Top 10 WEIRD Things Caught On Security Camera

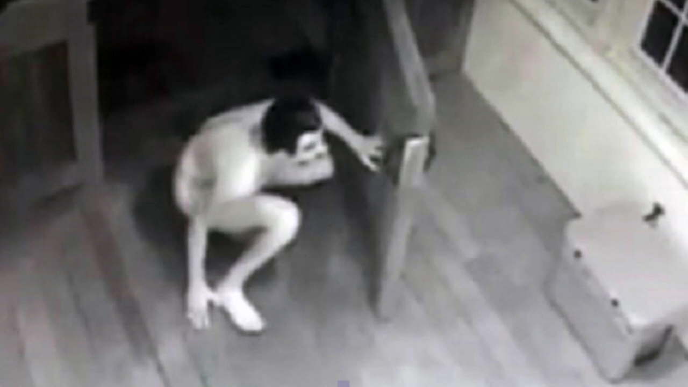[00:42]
It was a quiet New Year's Eve for a Vestavia Hills couple when this nude man crept into their backyard sporting nothing more than a Ronald Reagan mask and a conveniently placed sock.